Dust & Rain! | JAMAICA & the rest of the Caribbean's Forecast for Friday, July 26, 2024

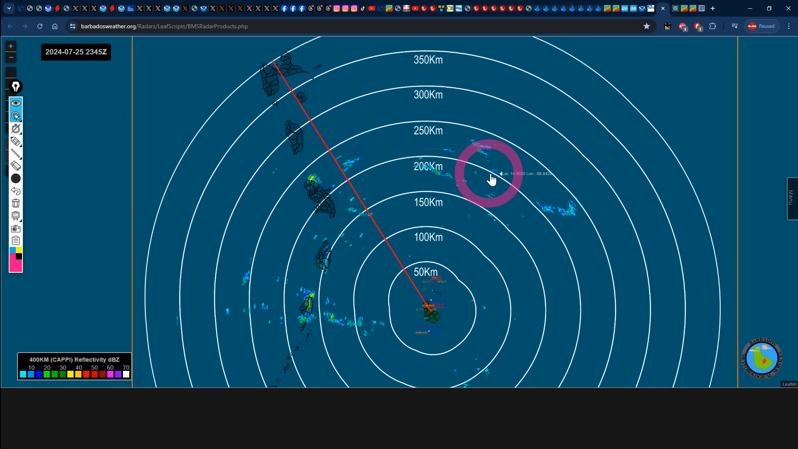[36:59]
can see some rainfall coming into portions of martinique maybe some rainfall hitting or missing southern saint
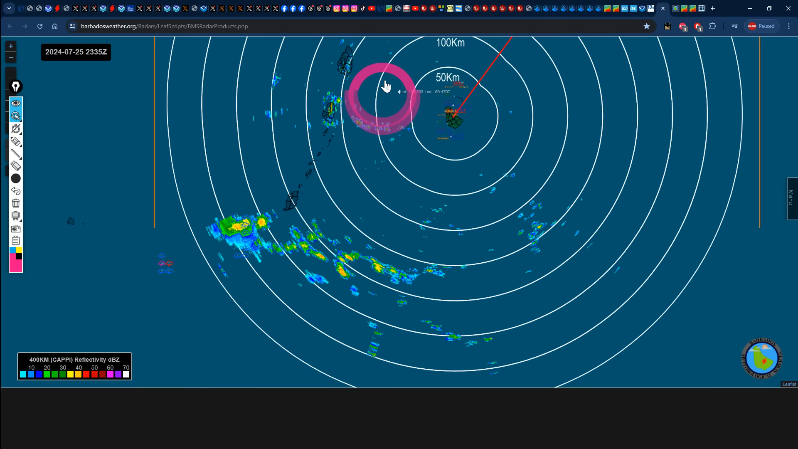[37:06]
lucia and we can also see some rainfall coming through tobago right now some of this rainfall
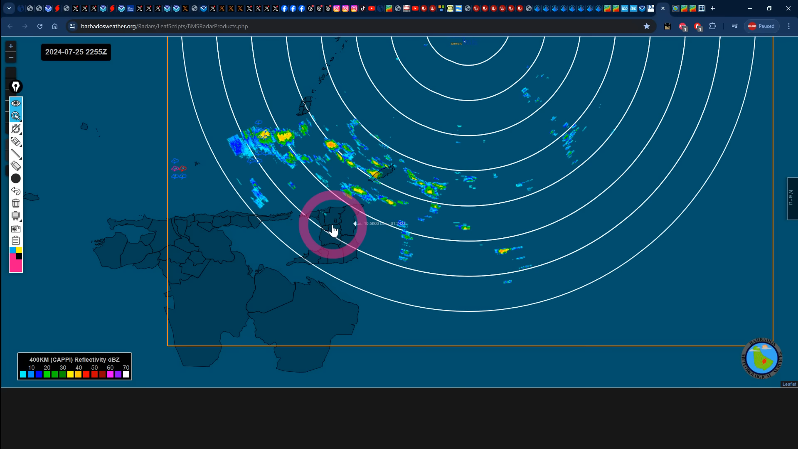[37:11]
could definitely come in from the east to affect section of trinidad later this evening if you take a look at the wide view of the florida images